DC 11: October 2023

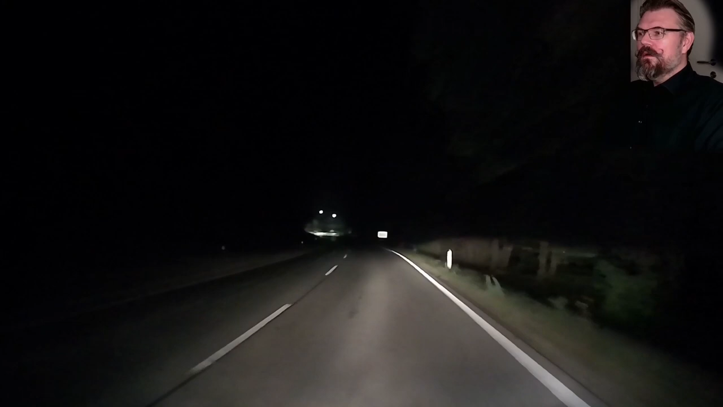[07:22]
Oh, yeah. Look. They are in front of me. You see? Deer. So, I was alarmed. Yeah. And it was good, because... Whee! Second tier. Second tier.
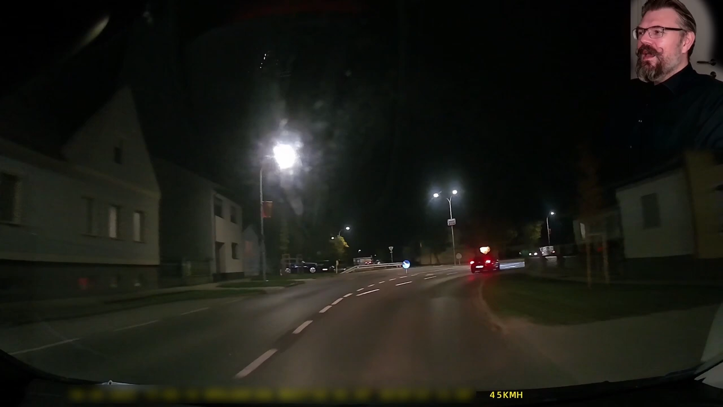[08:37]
Ha. This was also a nice situation. I did not realize this jogger until he... Whoa! Yeah. Aha. So, jogging in the dark is...